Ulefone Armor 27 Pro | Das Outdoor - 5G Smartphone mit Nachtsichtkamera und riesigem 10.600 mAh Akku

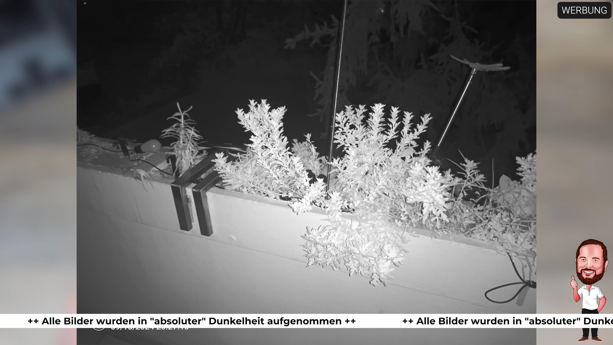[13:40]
Ähm, guckt euch das Bild hier selber mal an. Guckt euch das Video jetzt gleich mal ein bisschen an. Ähm, und ihr werdet feststellen, dass das schon etwas anderes ist, als wenn ihr mit einer normalen Kamera den Nachtmodus benutzt. Ne, es ist schon etwas anderes. Ist auch ein USB bei der Kamera, oder zumindest gibt es nicht so viele Kameras mit einer Nachtsichtkamera. Ähm, finde ich persönlich, wenn man das braucht, ist das definitiv hier gut.